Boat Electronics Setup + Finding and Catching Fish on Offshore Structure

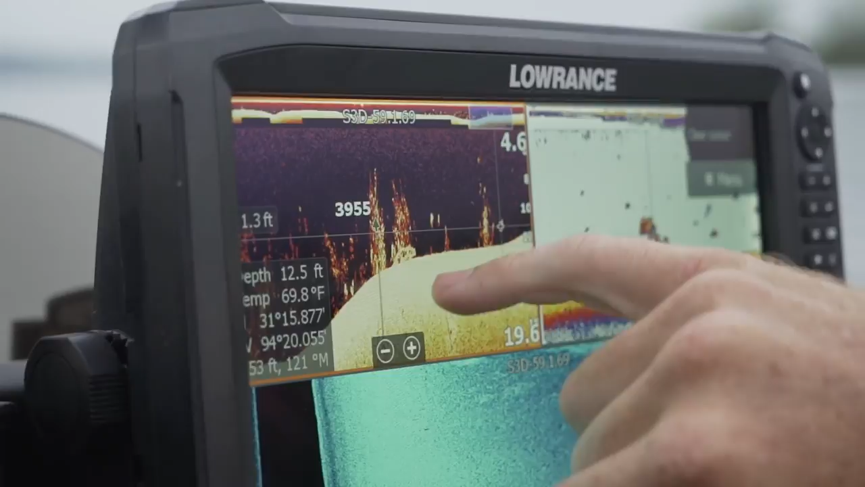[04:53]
On screen: depth 12.5 ft, water 69.8°F
I'm at a couple predator fish, probably these are some bass right here. See them turn 10 to 12, right inside of a lot of that bait.
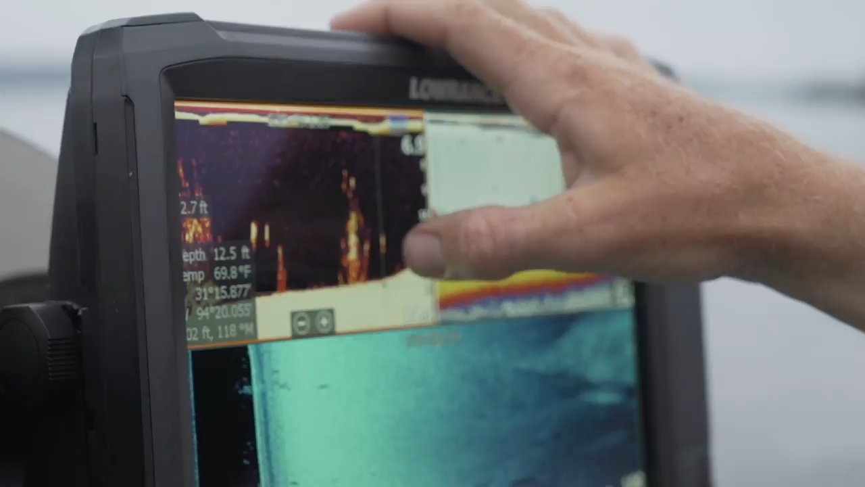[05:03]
On screen: depth 12.5 ft, water 69.8°F
Then you have maybe like one smaller one right there and a couple other ones.
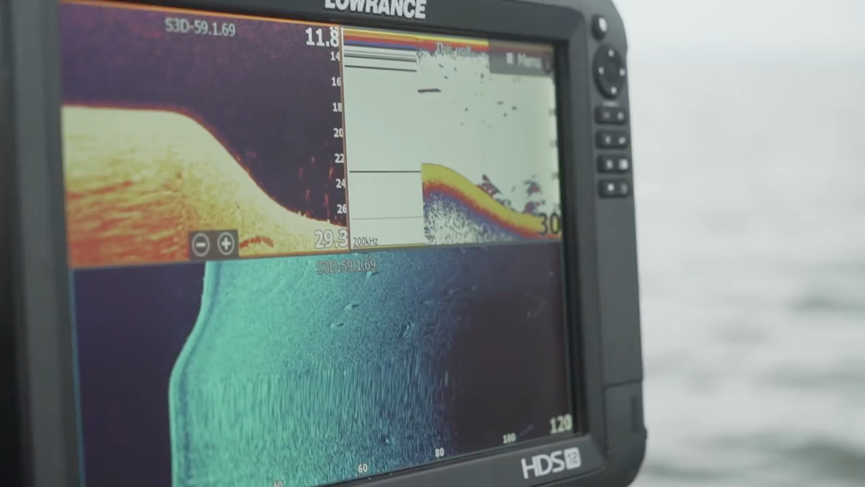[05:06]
So basically, you can see some fish out here in 26 even, pretty deep. But you know, we're idling. Oh, there's a big brush pile. Big brush pile.
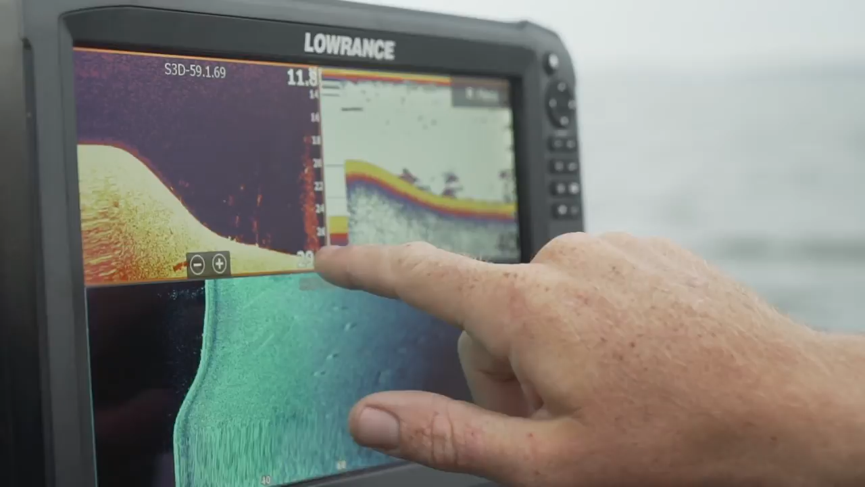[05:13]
Crappie on it. Those could actually be some bass. Idling around.
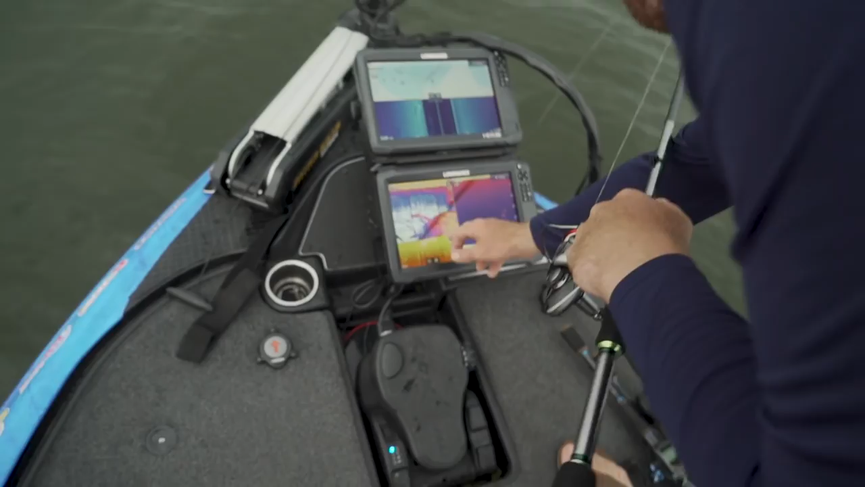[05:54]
This is brush on 2D, real defined. Not what I was looking for. I was looking to try to.
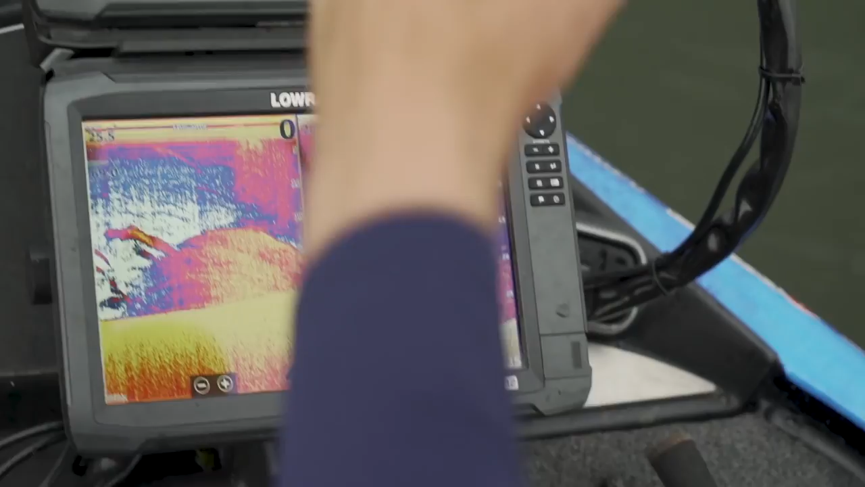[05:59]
Yeah, right here we got a drop shot, 3/8 ounce. VMC cylinder weight, a rubber worm right here.
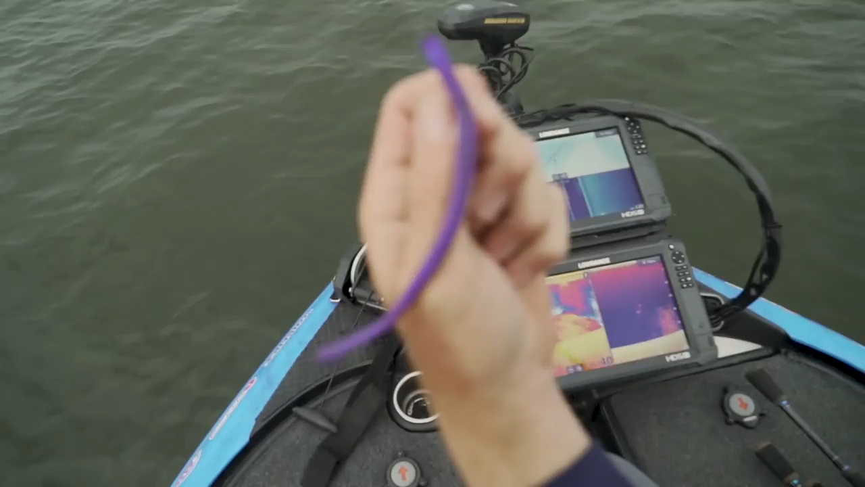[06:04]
New VMC hook, it's coming out this year. It's pretty legit.
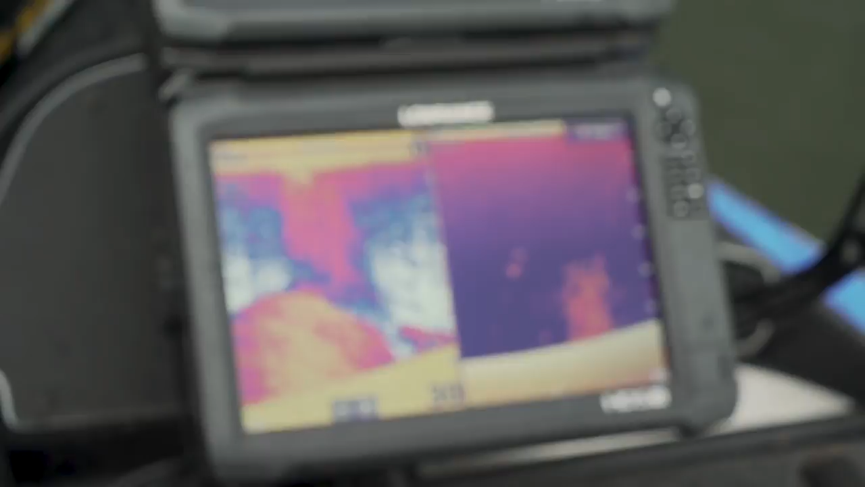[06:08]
Some fish right there. Could, they look pretty small though. Looking for more of a defined dot.
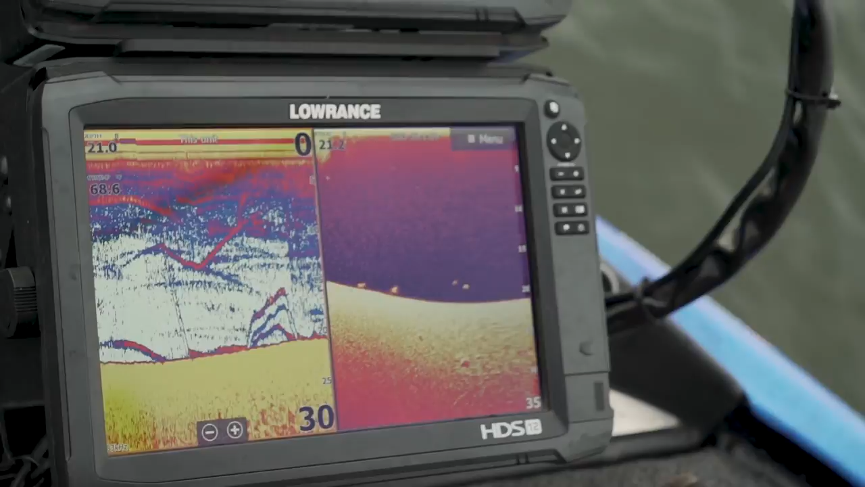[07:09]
So there's my weight, there's my bait, and there was the fish that was falling on it.
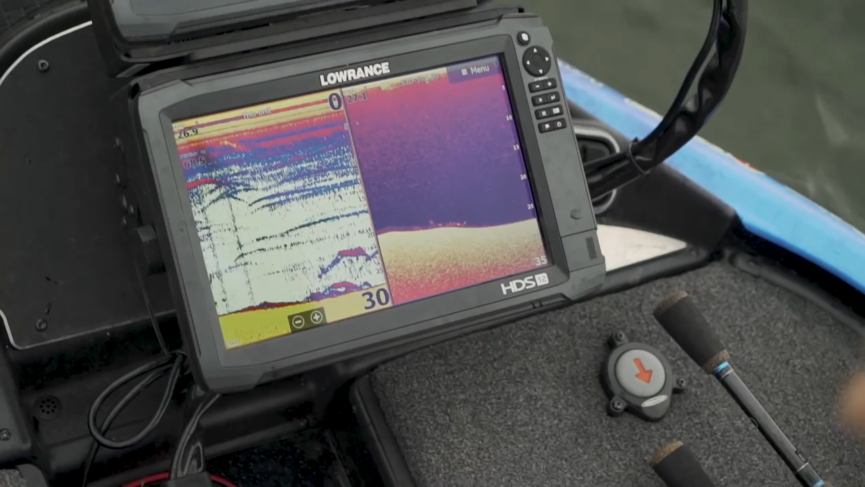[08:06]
My bait doesn't get down there fast enough. I'm watching my bait fall. Might have clipped him, maybe.
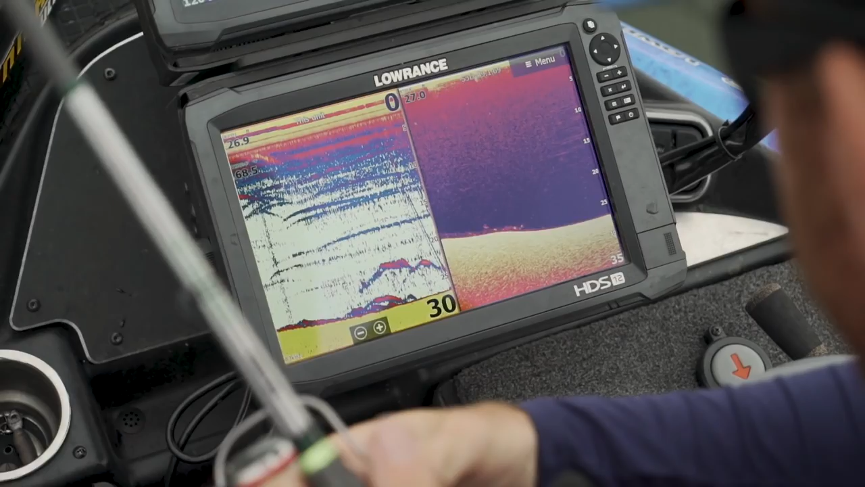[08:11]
He went down to it. You see how that fish sort of came down to it.
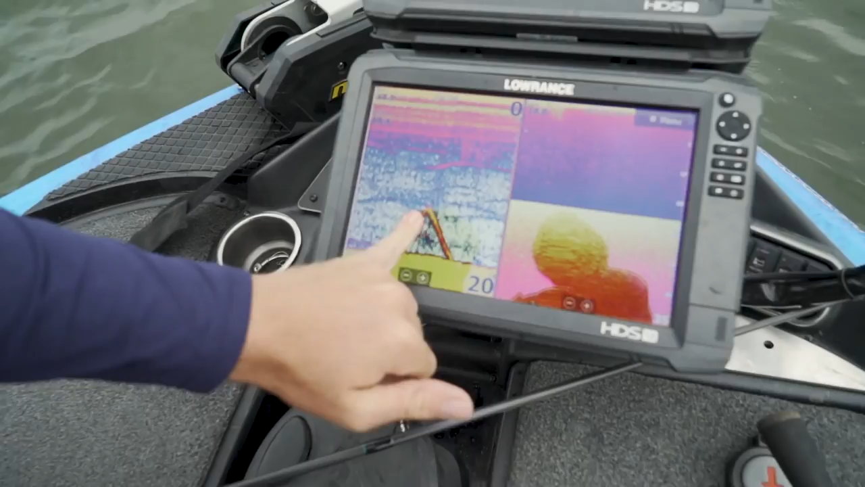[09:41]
If you scroll back, that's the fish right there.
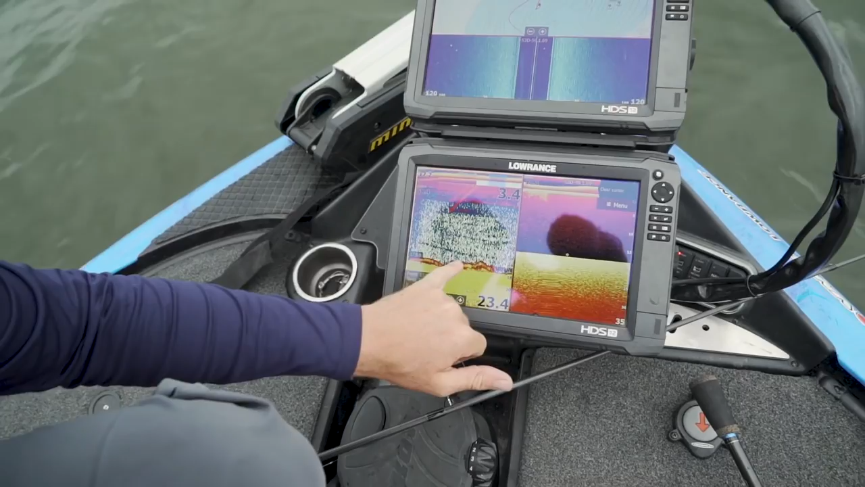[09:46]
You see my bait that's solid, that little bit like lighter red line? That was my bait, and he was messing around with it, looking at it.
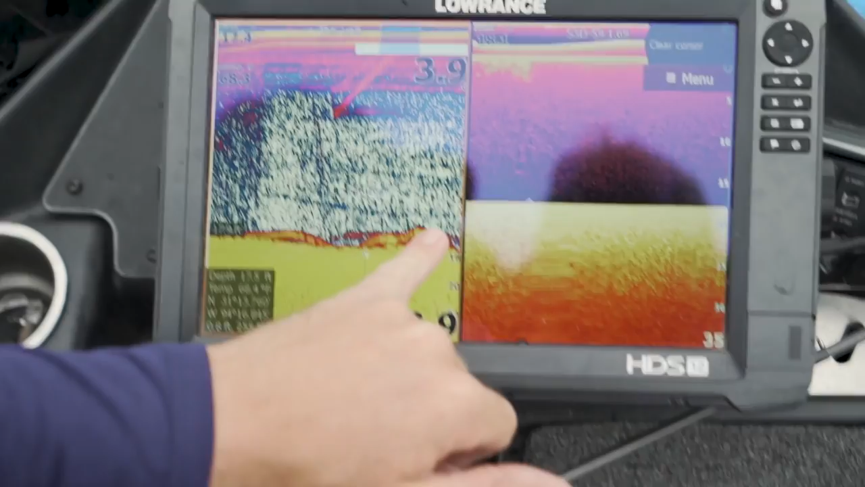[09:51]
His buddy, we got him though. About a 14 incher, let him go.